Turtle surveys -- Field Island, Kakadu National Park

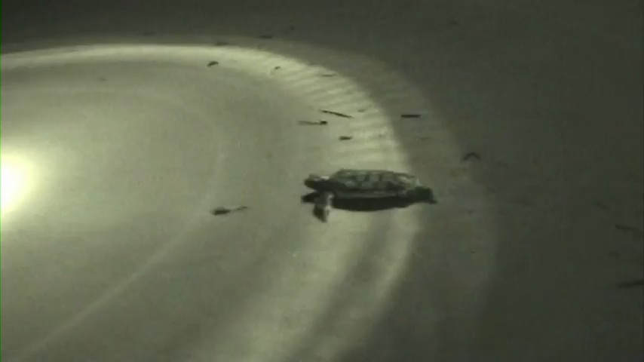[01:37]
While the turtles are lang, you can measure and tag them.
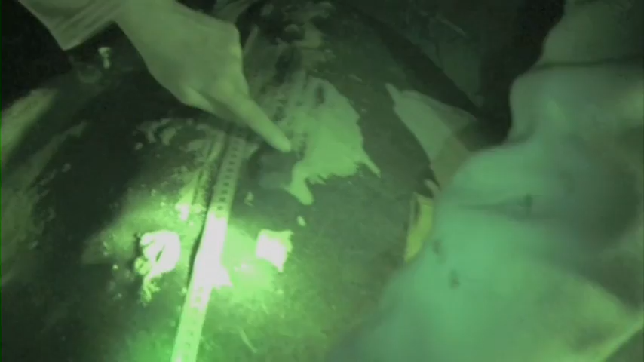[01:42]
Also, we make a note of barnacles and other markings and count the number of eggs.
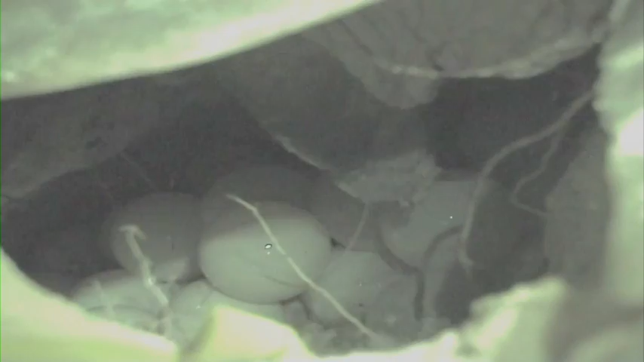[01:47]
And don't throw like a plastic bag, otherwise a turtle will think it's like jellyfish or something and go and eat it.